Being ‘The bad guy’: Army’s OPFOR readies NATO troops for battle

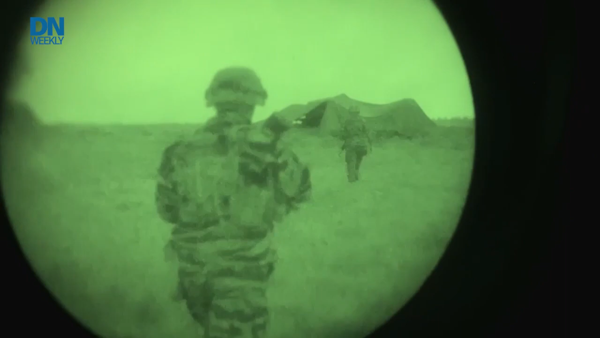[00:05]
They have a reputation of a mythical creature that sneaks up at night and takes things off the battlefield or detains personnel.